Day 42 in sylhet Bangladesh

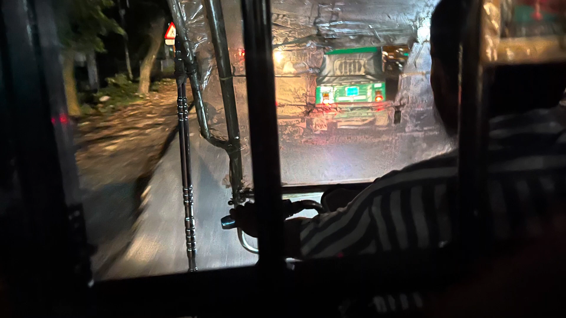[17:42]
Same driver from yesterday, he had a hole through the window. Holy macaroni, the window.